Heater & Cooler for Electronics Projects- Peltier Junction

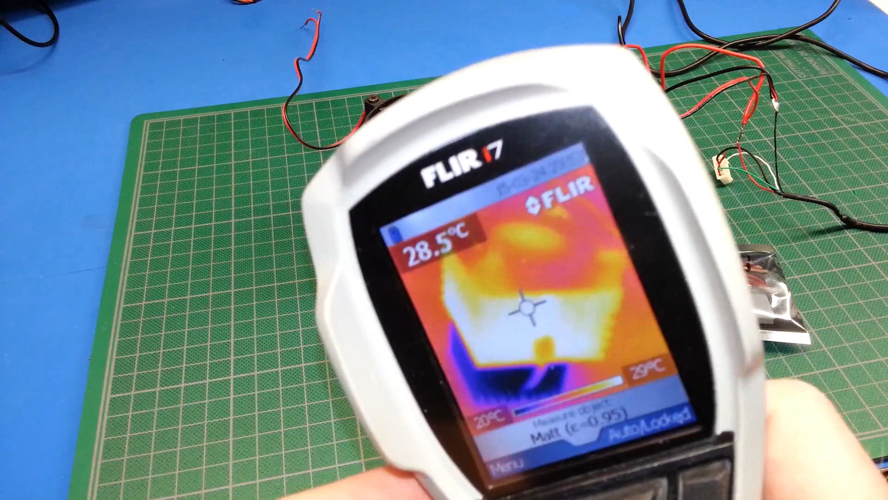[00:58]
On screen: spot 28.5°C, scale top 29°C, scale bottom 20°C
This is going to be just a little bit difficult to get on camera, videoing a camera with a camera,
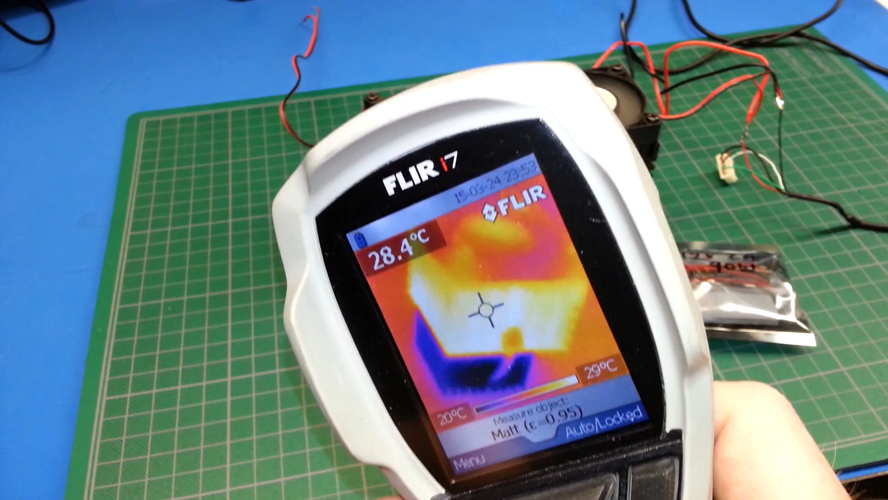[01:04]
On screen: spot 28.4°C, scale top 29°C, scale bottom 20°C
but basically you can see the hot side is we're pushing 29 degrees and that should be pretty accurate because we do have a matte finish. The emissivity of the metal isn't a problem.
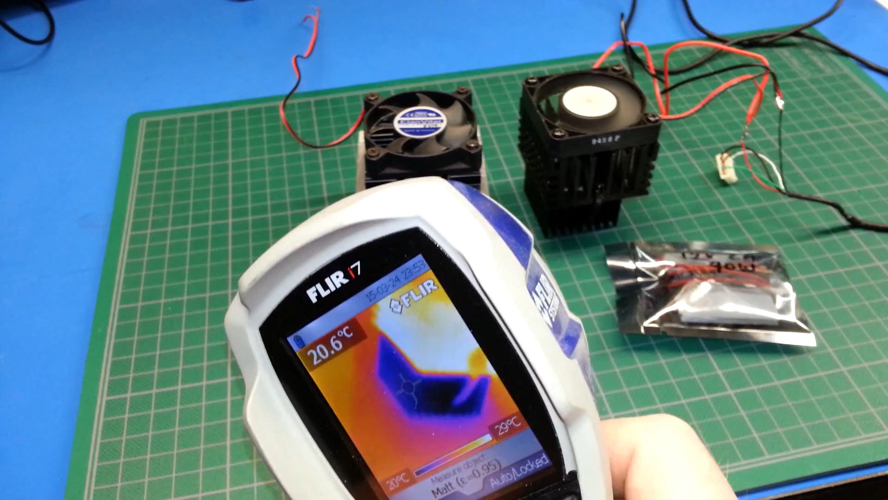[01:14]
On screen: spot 20.6°C
But down on the bottom side we're down around the 20 degree range. That's pretty impressive considering there's no barrier between these two right now. The heat can soak back between them. There's no insulation like we would have in a cooler. So that's pretty good results off of just 5 volts. From here let's go ahead and hook this up to the benchtop power supply and see what we're drawing because I can't monitor it with this.